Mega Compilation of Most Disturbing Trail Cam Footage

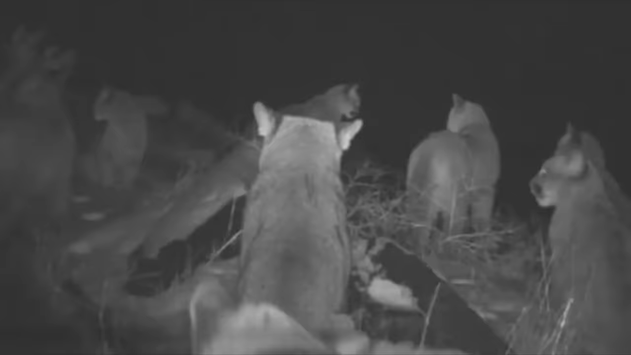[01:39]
Captured a few days before Christmas in 2010, a group of mountain lions are congregating around a kill. This wouldn't be odd if these were African lions as they tend to work together, but mountain lions are solitary animals, traveling alone except during mating season or when a female is supporting young. So I wonder what's going on here. Now, I'm sure if a kill takes place by one lion, it draws quite a bit of attention from any animals, especially predators in the area.
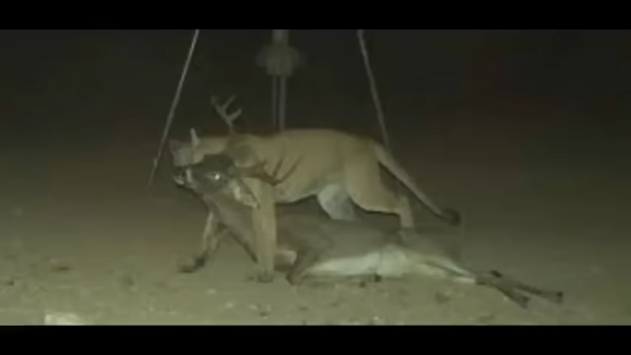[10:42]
This next picture shows just how close this mountain lion was able to get to this deer while remaining undetected.
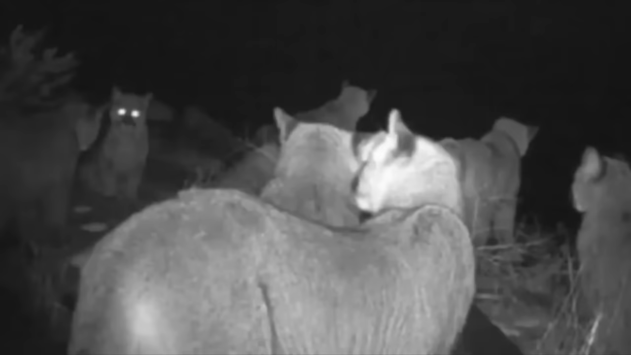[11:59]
Great footage for us to look at, but the lion left empty handed that night. Also, does anyone have any idea what that is hanging over the deer's head?
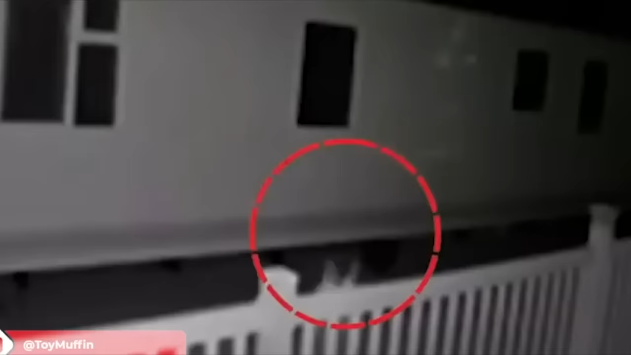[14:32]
This fairy, straight out of the movie Peter Pan, decided to perplex its fans when it emerged in a trail cam floating over a building in the dead of night.
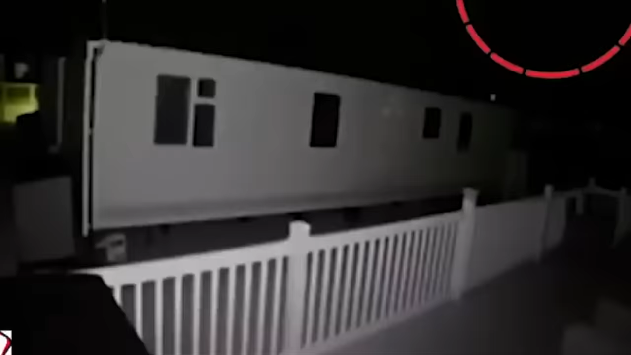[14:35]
The fairy can be seen flying up the building and away into the sky.
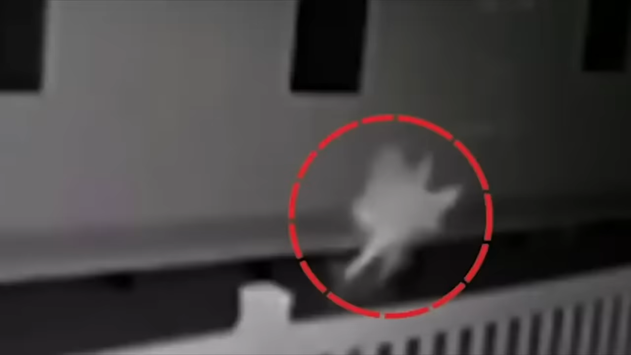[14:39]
It appears to be quite realistic.
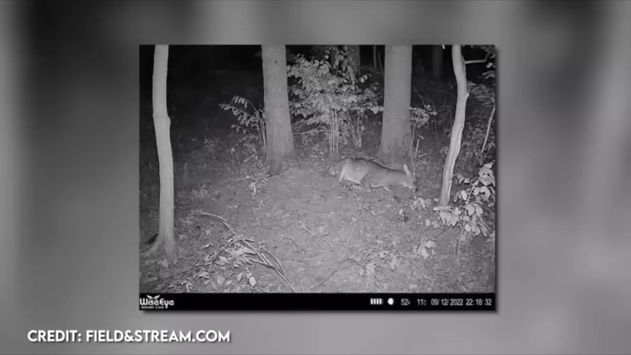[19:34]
This next trail cam capture comes from Brian Sammons. At first glance, he thought he had a deer die right in front of his camera. However, the photo actually shows deer visiting and sleeping in the same spot nearly every night.
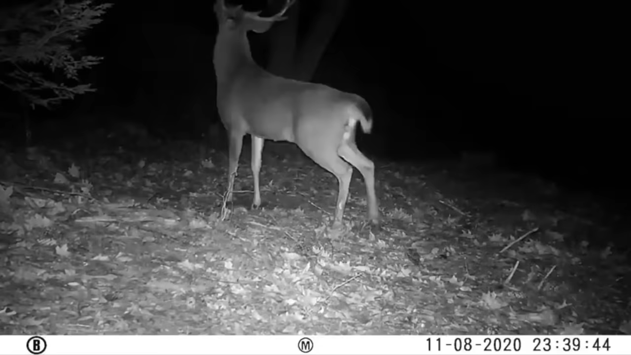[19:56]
It's unusual behavior as deer are known to be skittish and they avoid sleeping in the same place for multiple consecutive nights. He agrees how interesting it is to see this. He agrees it's really cool to see this and thinks it may have something to do with this particular location being safe or the deer just feeling really comfortable. Experts say it could indicate that the area is a migration or feeding location.
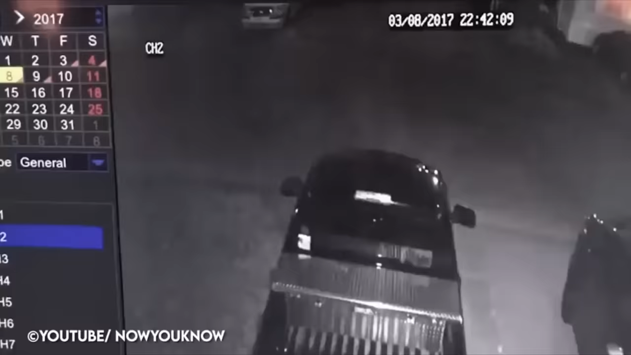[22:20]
The security camera system of a home in Henderson, Kentucky, recently captured eerie footage of what appears to be an apparition. The homeowners, Pamela and Rick Carter, were so spooked by the footage that they are now considering moving from their home. The strange scene was reportedly captured earlier this month at the Carter's home. According to the couple, the potential spirit had been spotted in the flesh a few days earlier, when they saw a strange man walking down the street before disappearing. Pamela said it was the second time the mysterious figure had been spotted.
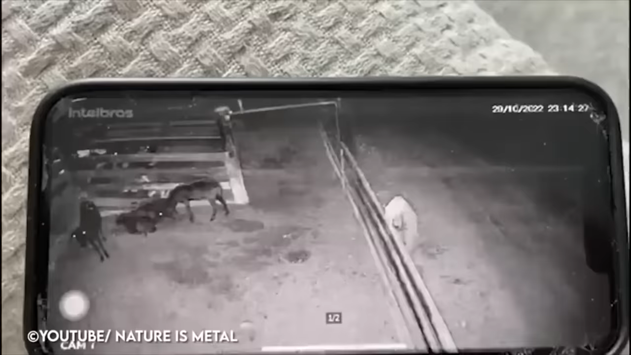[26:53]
This video captured around midnight shows farm goats in Brazil corralled into a pen and relaxing during the cooler evening. However, suddenly, they catch wind of something and realize they aren't alone. As the stragglers retreat to the comfort of the herd, it's kind of eerie to see all of their eyes looking in the same direction, out of the pen, trying to see what they're sensing.
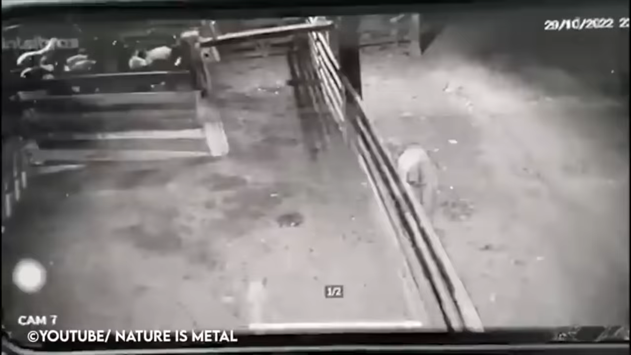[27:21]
Well, it doesn't take long to see what they're worried about, as a puma enters the camera and is now in the pen. I am curious as to why the cat paused there for a moment.
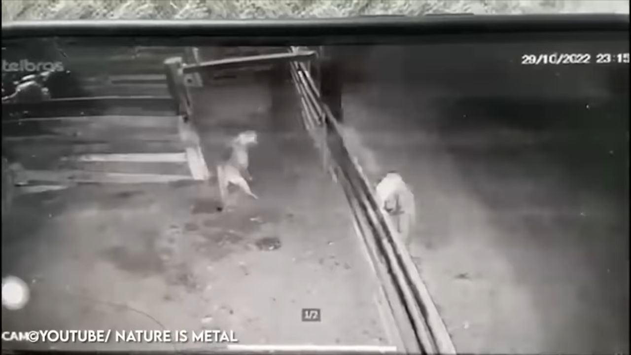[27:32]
Maybe he heard a person or something. Anyhow, the puma corners them and takes his pick. Quicker than he enters, he's out of there.
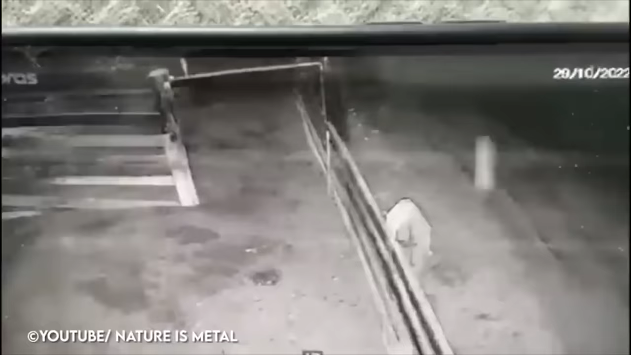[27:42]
He leaps, goaded mouth, such power. I'll stop the clip there, but we'll link it in the description if you'd like to see the rest of the clip.
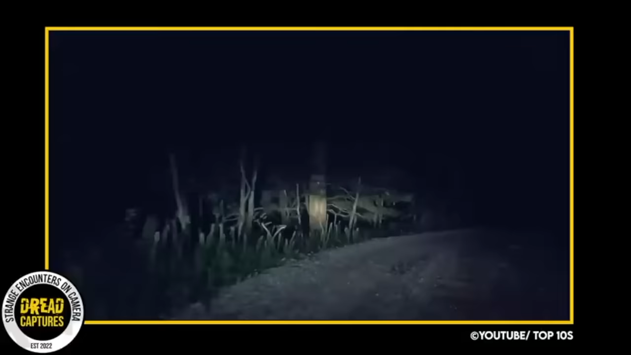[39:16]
As a man named Wyatt drove down a rural road on a dark June night in 2021, the only thing illuminating his way was the beam of his headlights.
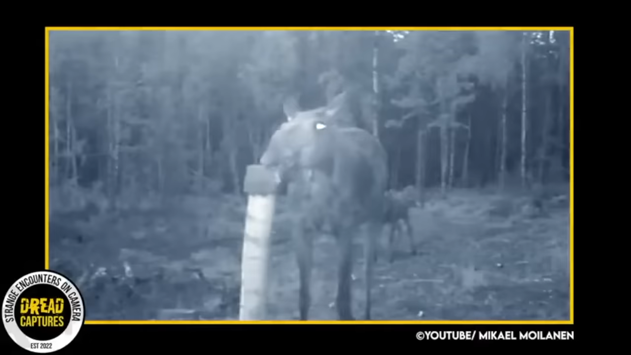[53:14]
A calf and its mother have come upon a cleared lot, awaiting the building of a home. The owner set up a trail cam and caught some great footage. The mother and baby are interested in this pipe or pole that's sticking out of the ground and start to check it out. But then the mother elk hears something. She's staring intently at it. Look at her eyes. We quickly see what has her attention as a wolf enters the camera's view.